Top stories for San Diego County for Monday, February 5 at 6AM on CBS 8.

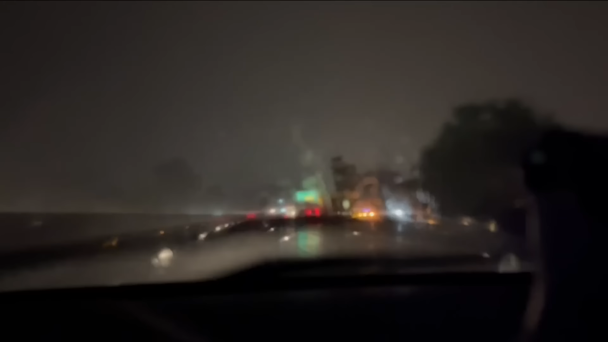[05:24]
You're looking at new video this morning of the rain last night in San Clemente. This video taken by our producer, Alexis, around 7 p.m. last night as the city was starting to get pounded with heavy rain.